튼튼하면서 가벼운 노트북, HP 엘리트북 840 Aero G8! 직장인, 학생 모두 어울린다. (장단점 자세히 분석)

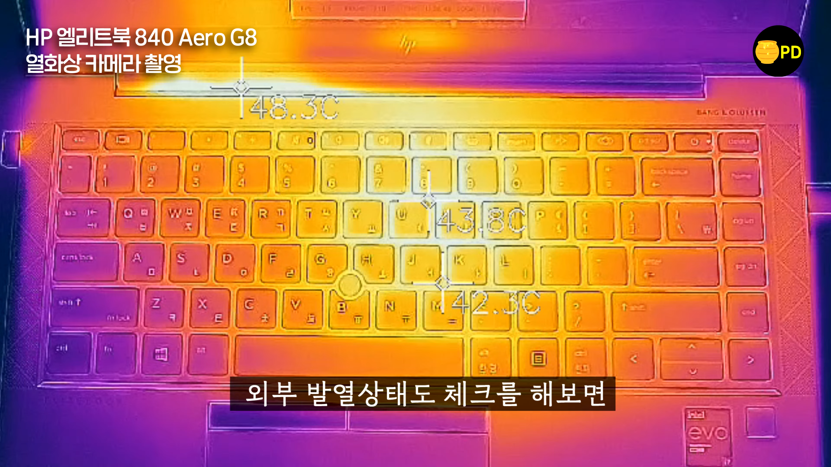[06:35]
내부 발열 상태는 게임 테스트와 함께 보여드렸고 외부 발열 상태도 체크를 해보면 타임 스파이 스트레스 테스트가 돌아가는 가운데 열아산 카메라로 촬영을 했습니다. 온도 변화를 보면 키보드 중간 부분이 최고 44도 때까지 올라가고 그 아래가 43도 정도까지 올라갑니다.
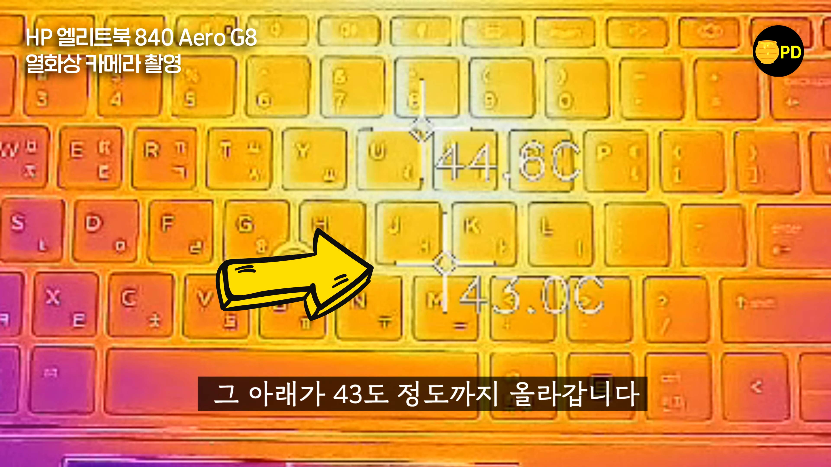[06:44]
최고 성능을 내고 있는 상태에서 키보드 위 온도가 이 정도면 괜찮은 편입니다. 그리고 힌지가 있는 쪽 온도가 49도까지 올라가는 것이 보이는데 이 위치가 쿨링팬을 통해서 뜨거운 공기가 배출되는 곳이거든요.
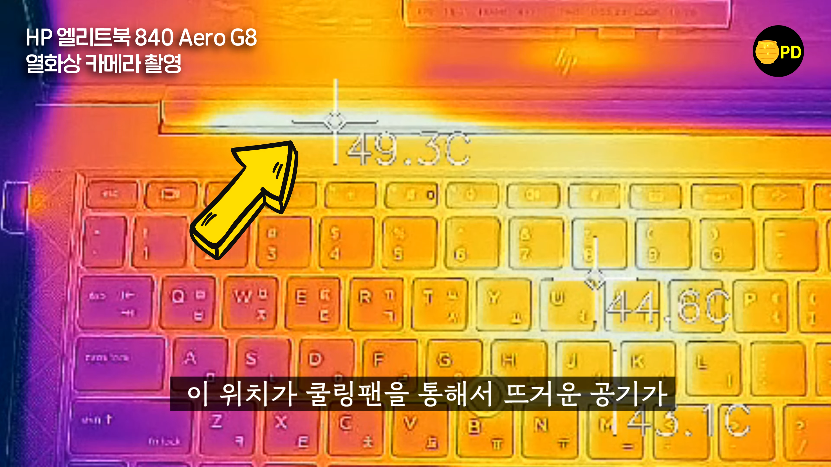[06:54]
사용자의 손이 닿는 곳은 아닙니다. 최고 성능을 내고 있는 상태에서 소음도 측정을 해봤는데 아담한 팬이 하나 돌아가기 때문에 비교적 조용한 편입니다.